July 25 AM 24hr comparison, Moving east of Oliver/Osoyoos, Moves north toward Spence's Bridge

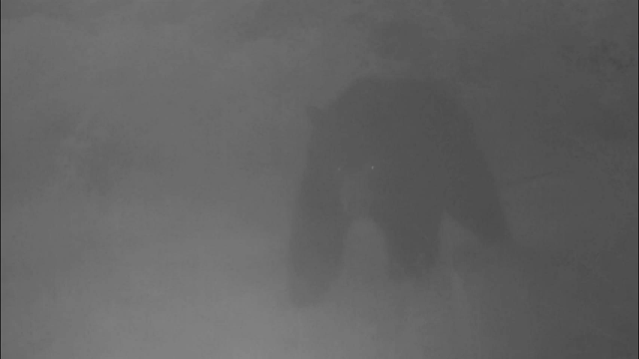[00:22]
especially when it's dark and you can't see very well. So I backed off and turned the sprinkler off so he could pass without getting his paws wet.